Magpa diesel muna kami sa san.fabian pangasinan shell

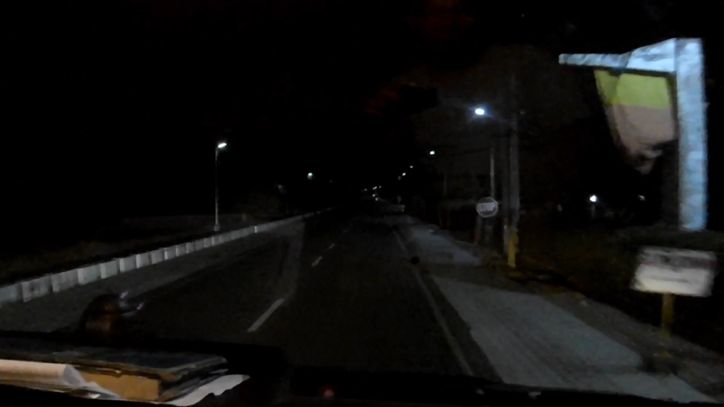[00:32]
Kami datang muna sa San Fabian, San Fabian Pangasinan Shield, Magditi Shield Ang ura saya lasai semija, nadilim-dilim na